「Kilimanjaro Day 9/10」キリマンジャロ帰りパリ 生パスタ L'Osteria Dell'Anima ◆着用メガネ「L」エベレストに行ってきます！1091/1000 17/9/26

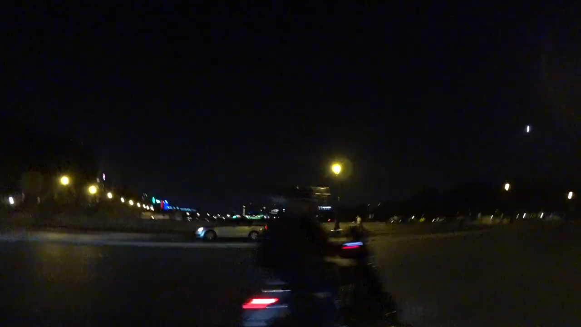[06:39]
あれだ、あそこにある緑のやつ